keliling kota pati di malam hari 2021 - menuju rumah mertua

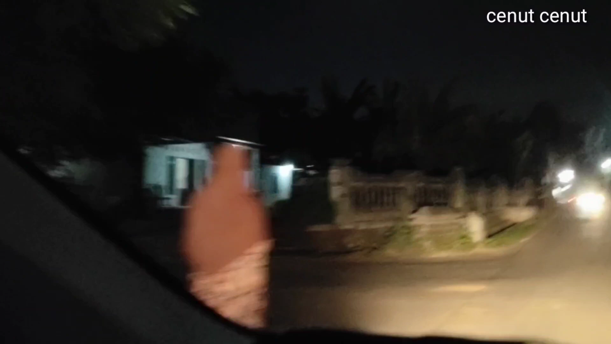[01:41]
Nah, kiri jalan ini bisa menuju akses ke Gembong. Nah, ini sudah masuk perumahan Rendole Indah ya. Kiri kanan ini sudah perumahan semua. Ini mungkin perumahan yang pertama kali yang ada di Pati. Kedua, Mbak. Kedua ya. Gemblek terus ini. Gemblek terus ini dia, ya. Ya. Nah, ini kiri kanan semua perumahan. Jadi aksesnya juga mudah.
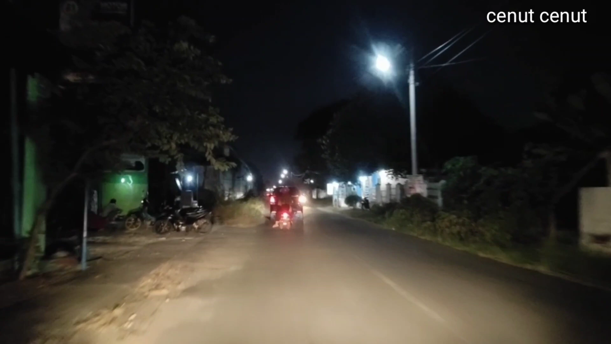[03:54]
Tuh, ini dulu waktu Cenut kecil masih area los persawahan. Sekarang ini sudah kiri kanan semuanya ditanami rumah teman-teman. Dulu tebu ini. Tebu, betul Pak Joko. Pacaran bersama Cenut kalau nganter itu masih sepi ya Pak. Kiri kanan masih tebu, ini yang masih awet tebunya teman-teman. Ini punyanya iya ya, sampai saat ini tidak tergoyahkan, tidak boleh dibeli, masih tebu.
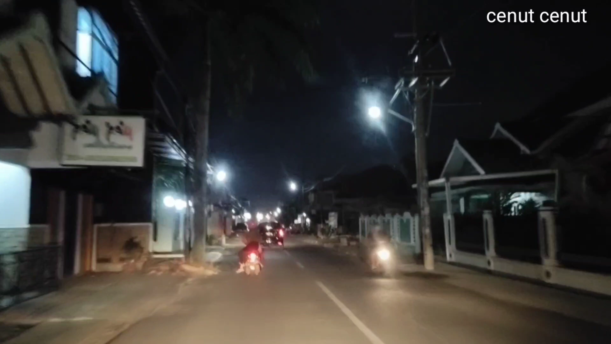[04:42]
Yang mungkin teman-teman ada saudara di sini, semoga bisa mengobati ya. Kalau mau main ke Pati juga monggo. Ini kita jalan-jalan malam menyusuri Kota Pati ya, walaupun tidak komplit karena ini kita melewati sepanjang jalan yang kita tempuh saja.
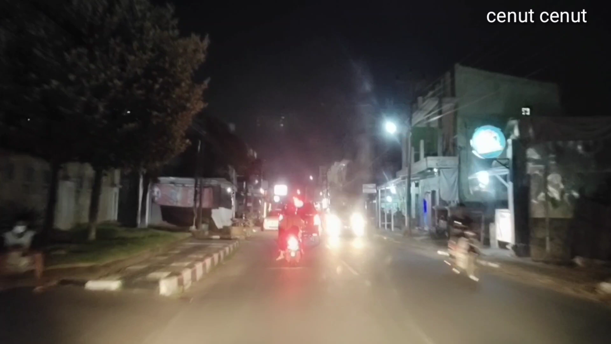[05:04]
Jadi mungkin agak terbatas ya. Nah, ini sudah Joyo, teman-teman. Joyo pun sudah padat dengan ruko-ruko.
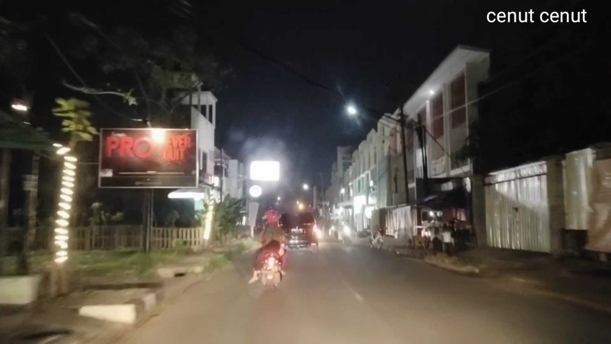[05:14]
Nah, ini ada minimarket nasional lagi.
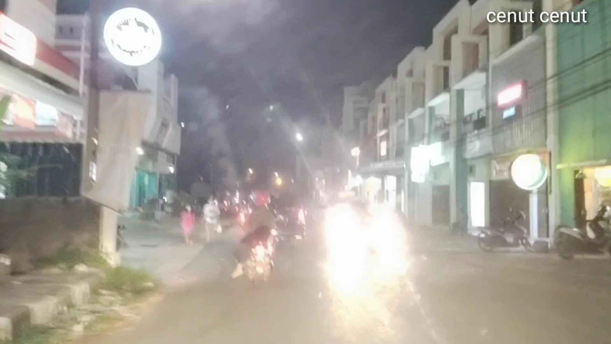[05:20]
Sebelah ini juga ruko-ruko sudah terisi full penuh. Nah, ini pom bensin Joyo Kusumo Pati yang paling rame 24 jam ya.
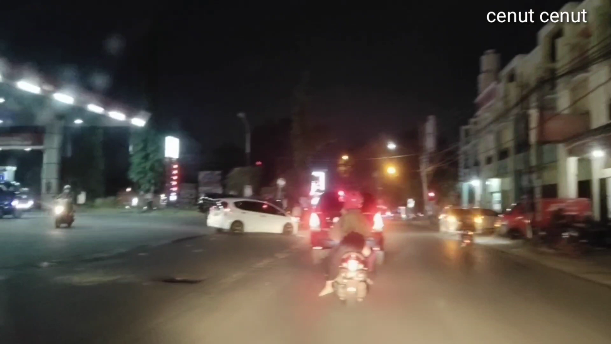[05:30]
Paling rame sekota Pati karena memang utama. Aksesnya iya. Pas banget. Jadi dari Gowungu, dari Gembong,
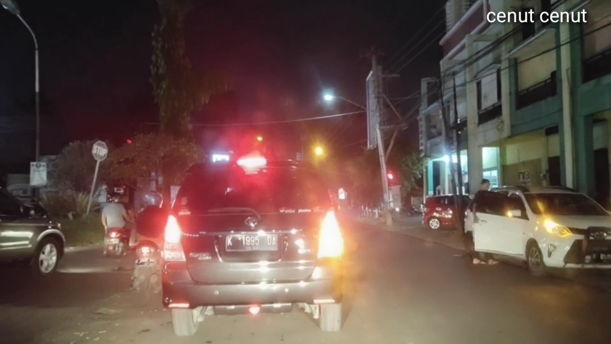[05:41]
terus dari arah ini itu aksesnya di sini. Iya. Nah, ini Joyo Kusumo ya. Kalau Jati Agung ini ya. Iya. Ini Jati Agung, lampu merah Jati Agung, kalau teman-teman. Lurus kita lewat Polres. Ya, ini kita lewat mana Pak Joko? Kita belok.
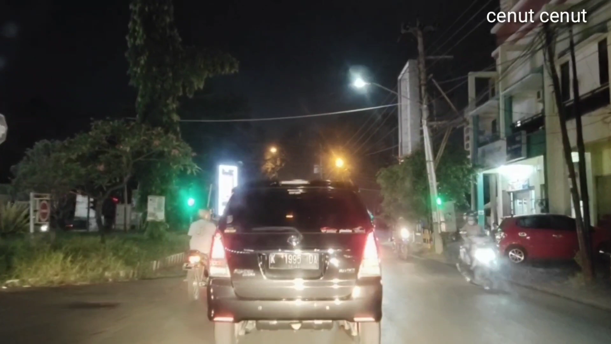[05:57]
Belok, oh, belok kanan saja. Enggak lewat Polres, enggak lewat perumahan Winong.
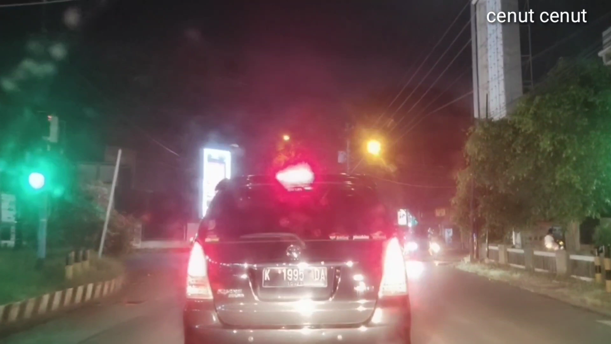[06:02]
Oh, boleh. Iya, mungkin teman-teman ada yang kangen Pak Joko. Karena kalau kita belok kanan ini ke Pasar Puri ya, teman-teman. Kita ambil lurus saja.
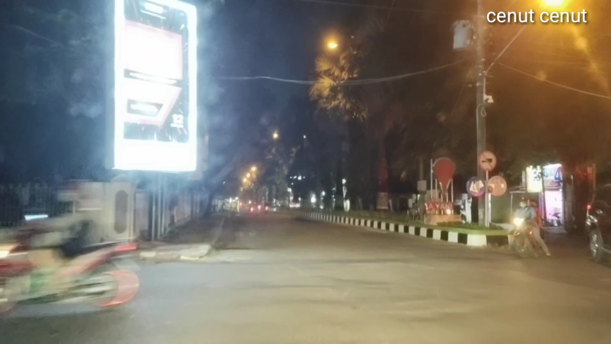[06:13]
Nah, ini Joyo Kusumo. Sebelahnya Cenut ini, kiri jalan. Nah, tapi gelap ya. Kita ambil depan saja. Joyo Kusumo rame banget. Stadion ya, teman-teman, Joyo Kusumo itu. Ini kita di Joyo lampu merah Joyo Kusumo.
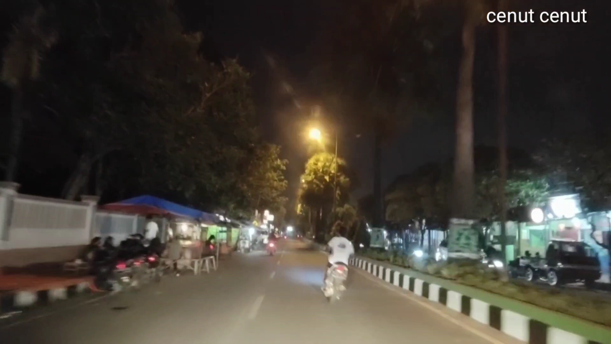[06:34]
Lurus ke timur. Arah Polres. Arah Polres. Di Perumnas Winong ya Pak Joko. Ya, Perumnas Winong. Ini sepanjang Perumnas Winong ini nanti juga ada SMA PGRI, terus ada SMK 2, SMA 2.
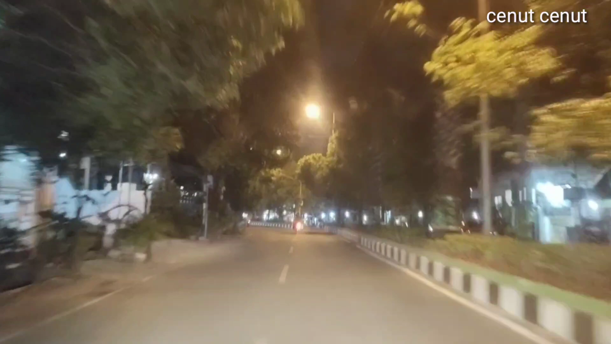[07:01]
Nah, ini Joyo Kusumo sepanjang jalannya ditanami pohon kurma. Kurma, Re? Apa sih, siwalan? Siwalan, teman-teman. Bukan kurma. Nah, ini belok kiri ini SMK SMA PGRI ya, teman-teman.
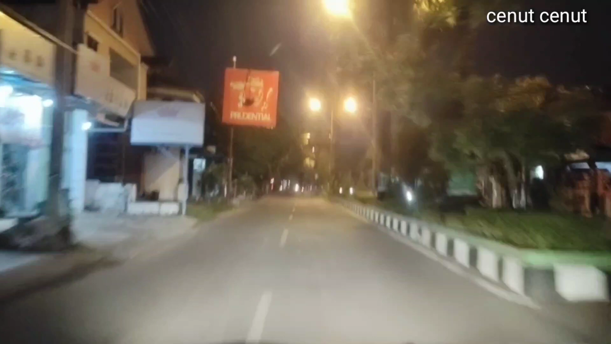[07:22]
Kalau ini sudah mana Pak Joko? Ini ada dua SMA. SMA 2 Pati sama SMK 2 ya apa? Semuanya apa-apa ya? Depannya ini Polres ya. Ini dua sekolahan jejer atau gandeng, teman-teman. Nah, ini Polres Pati, Mbak Cenut. Sama SMK Negeri. Ini Polres Pati. Ini Polres Pati. Kanan jalan sini ya. Nah, ini Polres Pati ya.
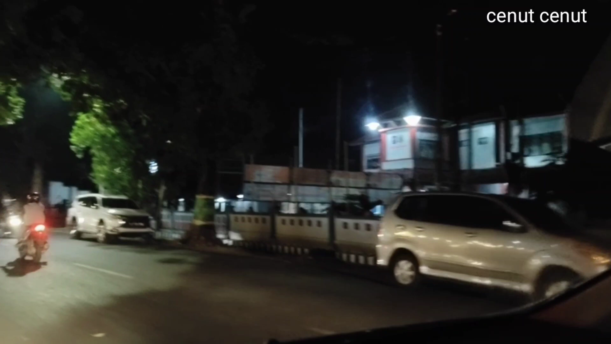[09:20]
Ini LP, ini kafe. Mana Pak kaosnya?
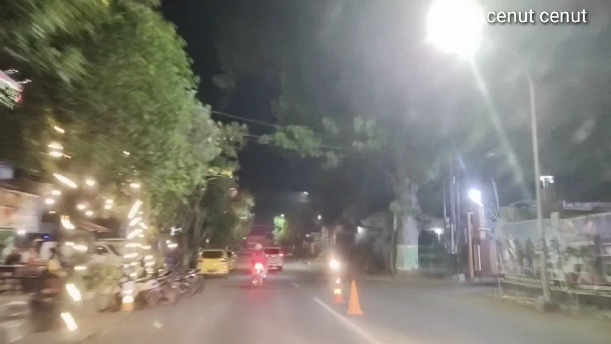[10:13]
Rodok-rodok jalan yang apa ya, nek area Pati ini rodok sepi lah. Ini kita masuk jalan. Kita belok kiri ya. Kita jalan satu arah, teman-teman ini.
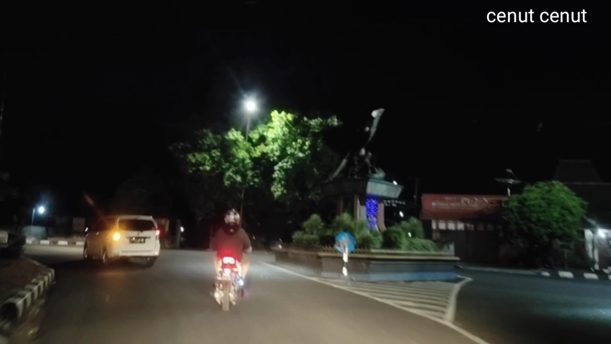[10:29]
Jalan ini jalan. Ini jalan Diponegoro ya, teman-teman. Ini kita jalan menuju ke kawasan Hotel Savin.
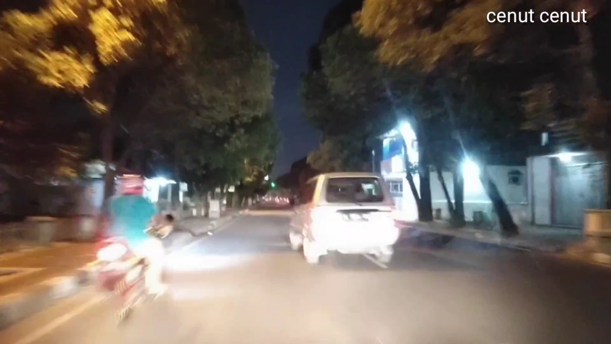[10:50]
Kalau jalan Diponegoro ini memang satu arah, jadi mungkin teman-teman kalau ke Pati tidak salah jalur. Di situ juga kalau lurus kita ke Rembang Surabaya, belok kiri Tayu Jepara, belok kanan kita ke Alun-Alun ya. Ini depan sudah lampu merah. Belum ini, Mbak. Ini kan, Mbak.
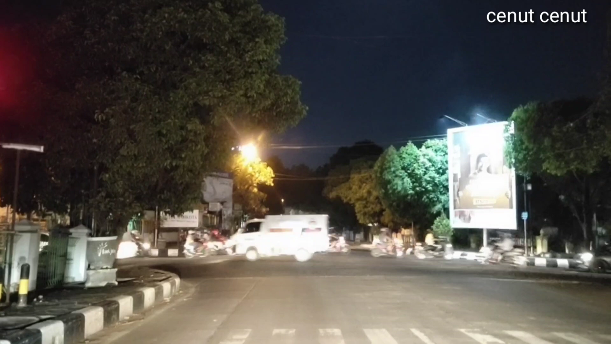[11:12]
Nek ke Alun-Alun hubung-hubung aja, Mbak. Iya, tapi bisa teman-teman ya, bisa. Karena di sana tadi juga ada plangnya ya. Ini kalau ke sana lewat kiri, kiri lewat Jalan Penjawi.
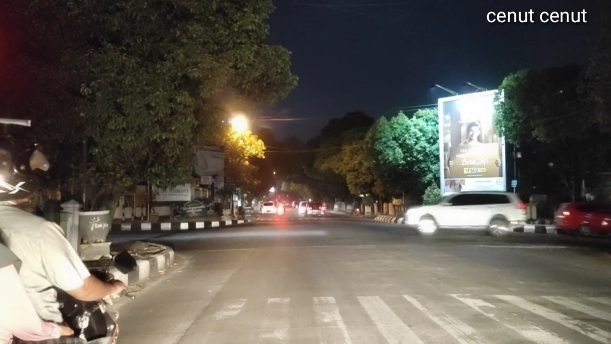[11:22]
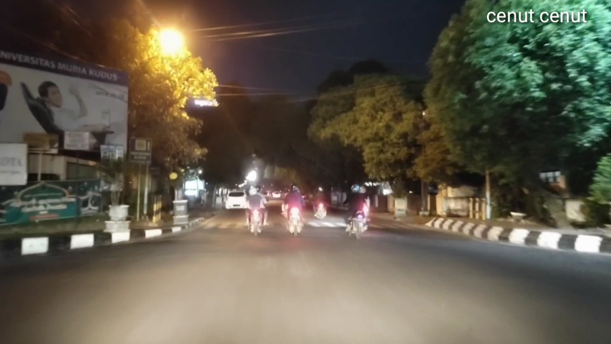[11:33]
Iya, buka pintunya bahaya. Nah, depan ini Hotel Savin. Sebelah kanan ini Rahajeng rumah makan, sebelah kirinya Hotel Savin.